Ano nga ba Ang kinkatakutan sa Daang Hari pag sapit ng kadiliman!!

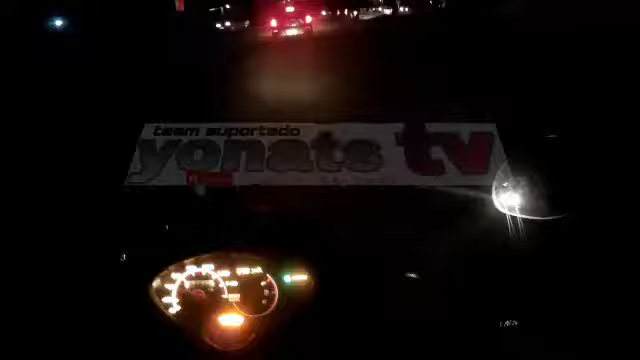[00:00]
Kaya tulad nito, delikado to. Kaya, delikado yan. Napakalalim nun. Parag ko. Ayan.
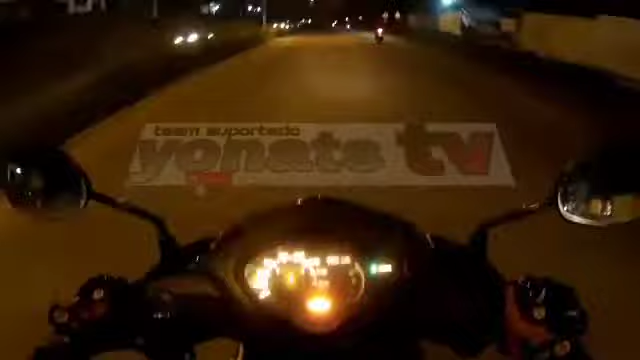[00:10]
Wow! Ito, mga kapos, ingat, matigil dito.
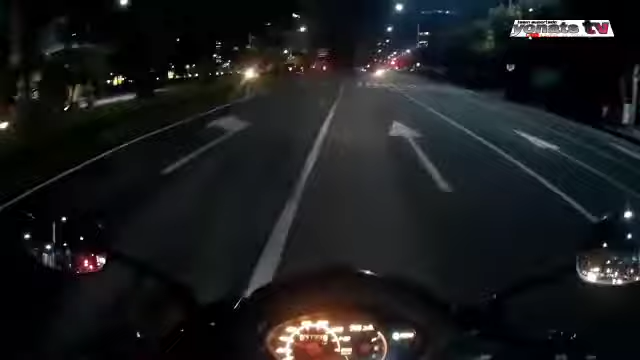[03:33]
So saan, sinasabi nga nila na nakakatakot na daan sa gabi. So siguro ilang buwan na rin na hindi ako nakadaan dito mga katol. Siguro mga nasa
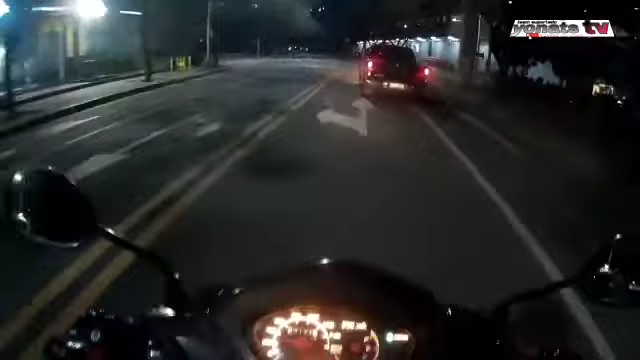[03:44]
9 months na mga katol na hindi ako dumaan dito ang gantong oras. So sabi nga nila sobrang dilim na nga daw ngayon dito sa daang hari.
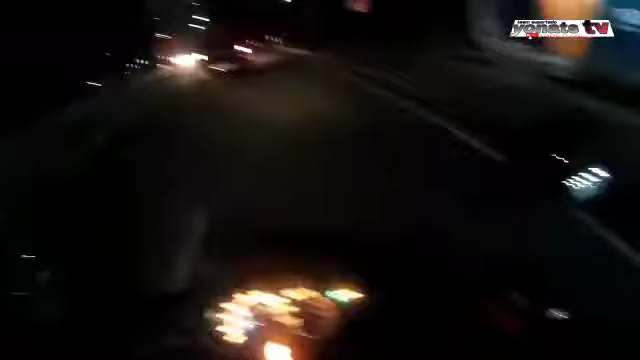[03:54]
So try natin ngayon. Sabi nga napaka-traffic din kasi dito sa bayan. So ngayon try natin. So sana wala magpakita sa akin doon. Magpapakita doon. Pero sabi nila mga katol, meron doon talaga nagpapakita doon. Marami naman talaga nagpapakita.
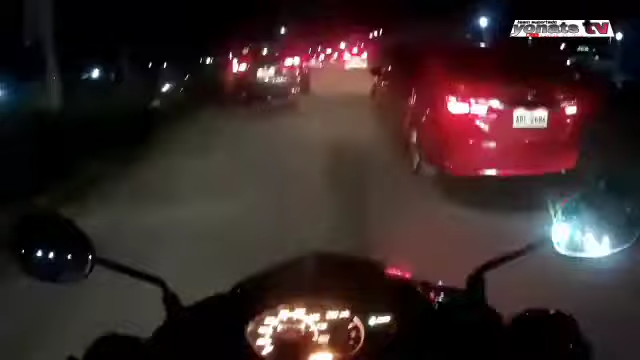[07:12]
Noon kasi nung nadaan ako dito, lagi traffic. Saka isa pa na ito, mga katol. Itong daan na to dito sa Daang Hari. Dito sa papunta nga ng papunta, papasout. Yan, papuntang Cavite. So grabe, may mga sira dyan, mga katol. Mga sirang, ano, mga sirang kalsada na hindi pa rin inaayos. So delikado sa mga motorista yun, mga katol. Sobrang delikado.
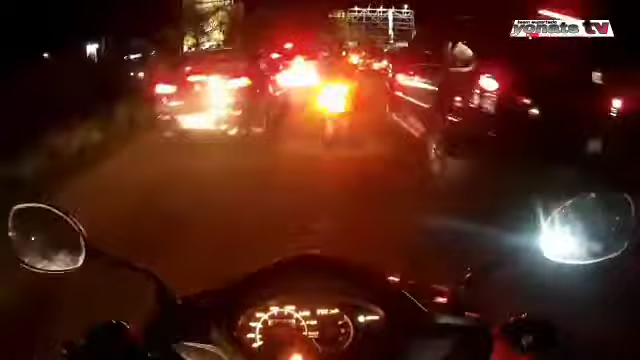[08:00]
Hindi naman tayo nagmamadali. Itatry lang natin ngayon kung ano nga yung sinasabi nila, may nagpaparamdam daw dito. Baka meron daw dito yung mga ano, old dapper, mga agaw ng motor. Alright, mga katol, ito na tayo. Papasok na tayo sa Daang Hari, mga katol. So dahan-dahan lang tayo kasi nga marami nga rito yung malalalim na lupa. Ayan, ito na.
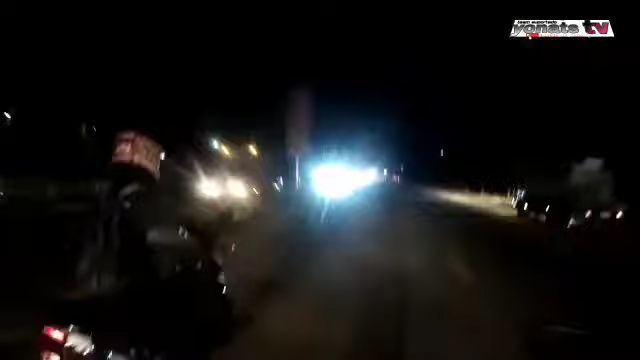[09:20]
So kung napapansin nyo mga katol, meron siyang street light eh. May street light siya mga katol, pero wala, hindi gumagana. Hindi gumagana yung street light niya mga katol. So ayan, ang daming street light. So sana hindi tayo makukulot sa mga malalalim at ibak-ibak dito.
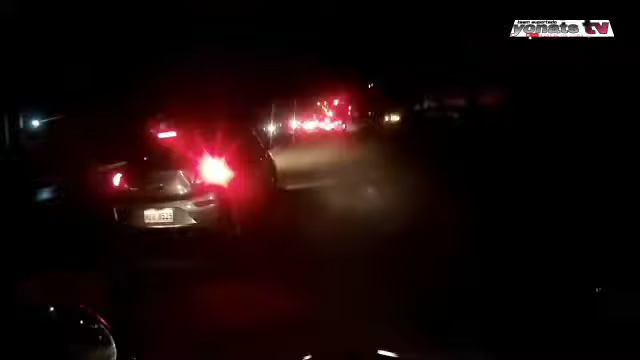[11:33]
So yan, dito, banda rito. Ayan, may street light ito. Buhay yung street light dito. Problema, parang wala naman. Parang hindi naman yung epekto. Parang ito. Ayan. Ayan, hop. Daming ano, lubak-lubak, mga kapal.